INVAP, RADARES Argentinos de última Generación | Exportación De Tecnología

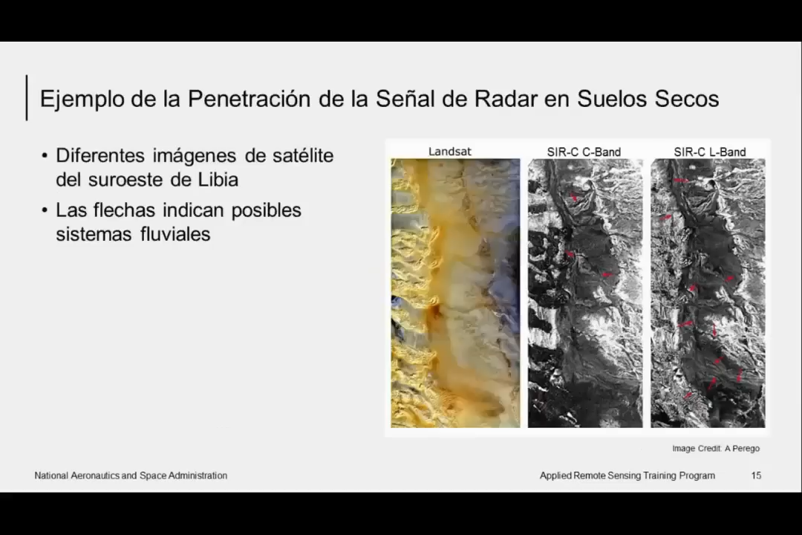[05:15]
monitoreo y reconocimiento de objetivos, así como en la cartografía y en la monitorización de recursos naturales,
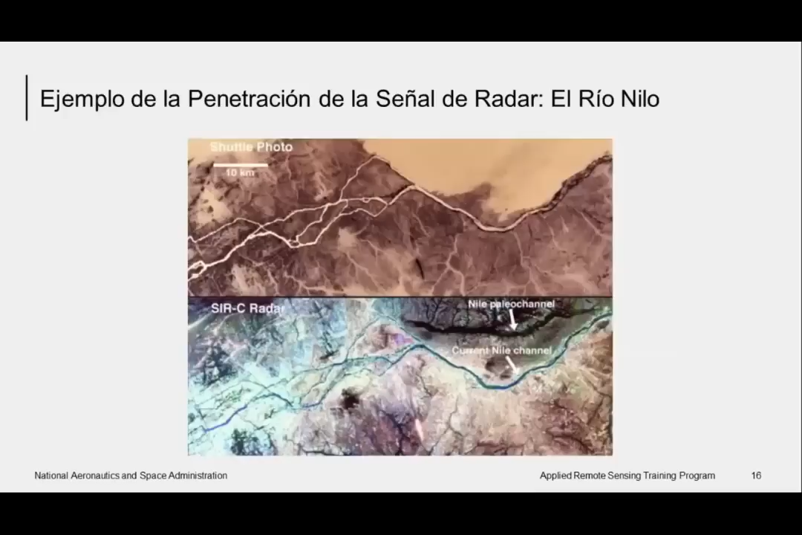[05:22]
como la detección de cambios en la vegetación, el seguimiento de la humedad del suelo y la identificación de la calidad de los cultivos.
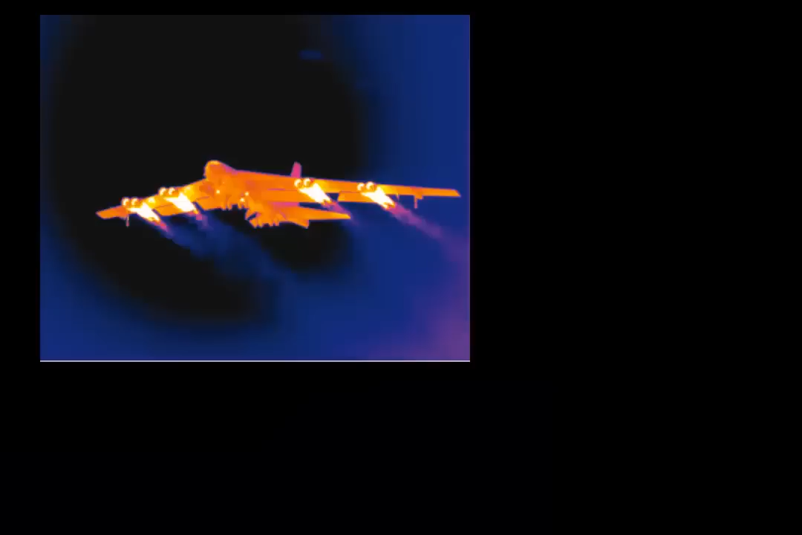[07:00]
El sistema EO permite la detección y seguimiento de objetivos en el espectro visible y térmico,
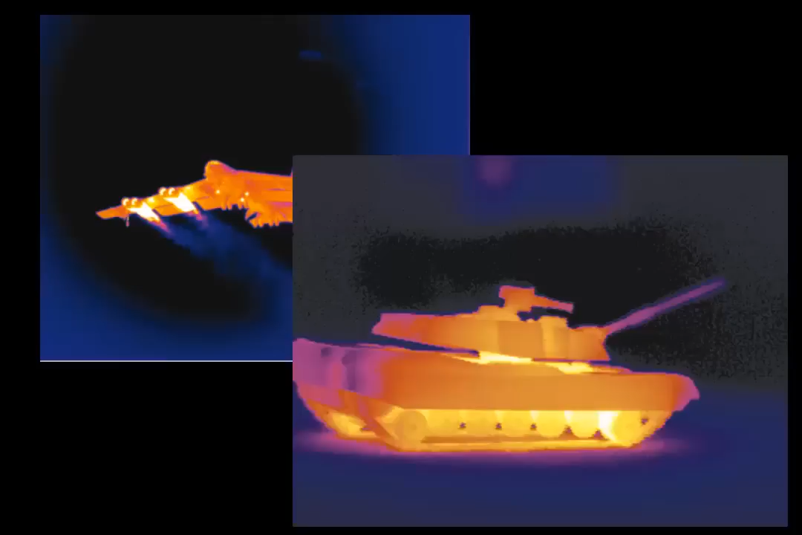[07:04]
lo que permite una mayor capacidad de detección de objetivos. El Raxapod ha sido utilizado con éxito en operaciones militares y de vigilancia en Argentina y otros países de la región.